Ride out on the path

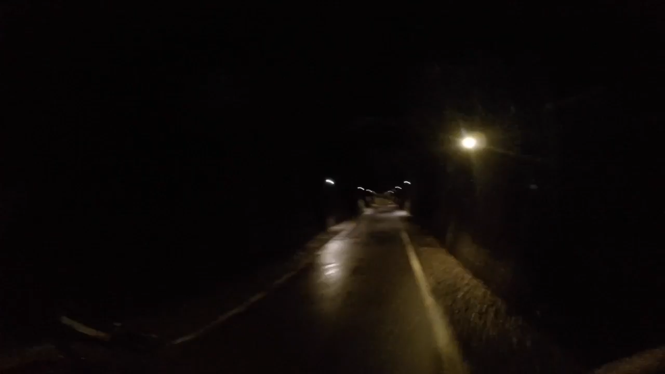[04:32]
Now these are the two tunnels that were opened up a few years ago. It's part of the cycling network. You can't really see a lot, so...